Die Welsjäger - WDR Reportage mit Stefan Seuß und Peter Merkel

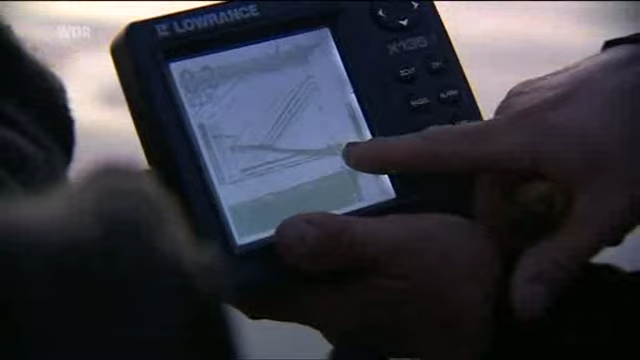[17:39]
Und jetzt könnte er eigentlich beißen. Jetzt steht er genau am Köter.
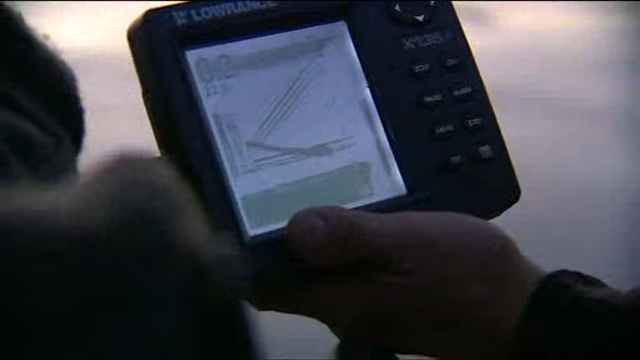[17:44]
Und was macht er? Er macht nichts.
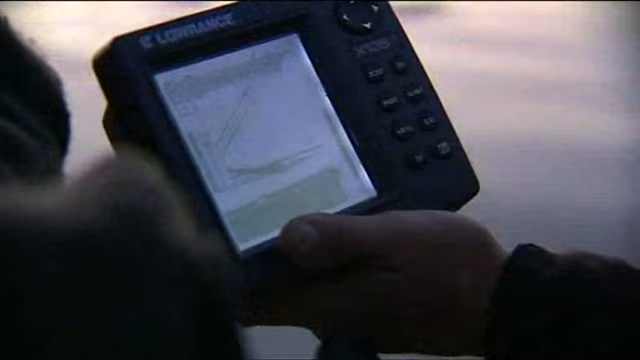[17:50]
Das ist wie so oft. Gern wir?